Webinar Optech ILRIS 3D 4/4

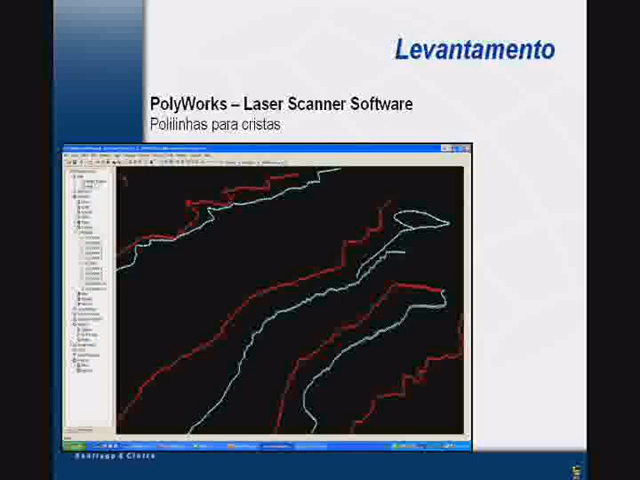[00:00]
E são úteis para planejamento. Vejam bem, percebam ali, uma área que lhe chama a atenção. Aqui eu vou ter os furos de sondagem. Consigo pegar direitinho qual é a posição deles, ou até mesmo para explosão.
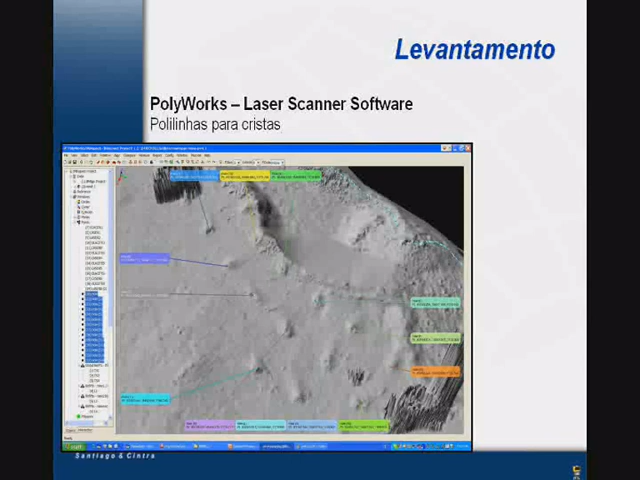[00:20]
Detonação, não? Depois disso, eu vejo como realizar as curvas de nível também no software.
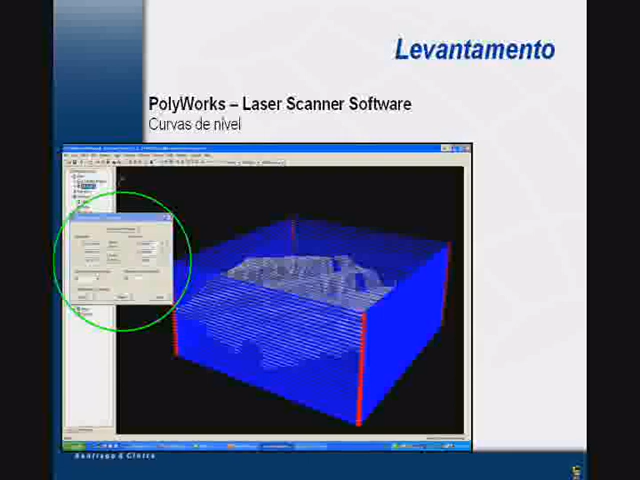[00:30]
Vejam a transição.
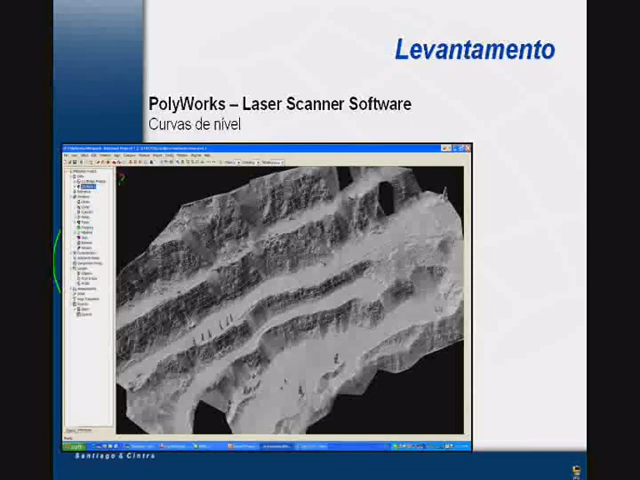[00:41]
E a nuvem de pontos, ela me gera informação suficiente para gerar a curva de nível. Posso calcular o volume também, ou da mina como um todo, ou de uma área específica, que me seja de interesse. Nesse caso, eles selecionaram esse pedaço que ficou em vermelho. E aí vou e peço o cálculo de volume.
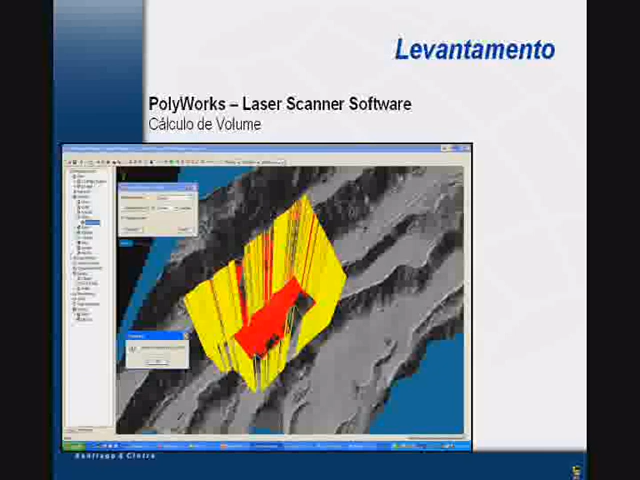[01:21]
Tudo isso que vai sendo realizado no software, no Polyworks, vai sendo guardado para a geração de relatório. Então, esse valor que é calculado, imediatamente ele já vai para a minha área de relatório, para que eu possa reportar isso daí. Ainda na área de movimentação de terra, de mineração, vejam esse mapa aqui que ele me faz.